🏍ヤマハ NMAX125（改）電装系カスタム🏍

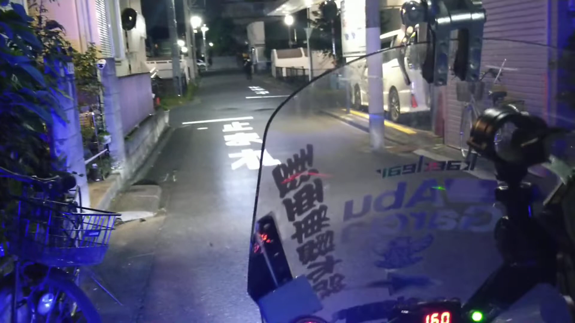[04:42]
えー、何種類か何種類もあります今、消しましたもう一回、オンで、もう一度、オンそうすると、こうフラッシャーになります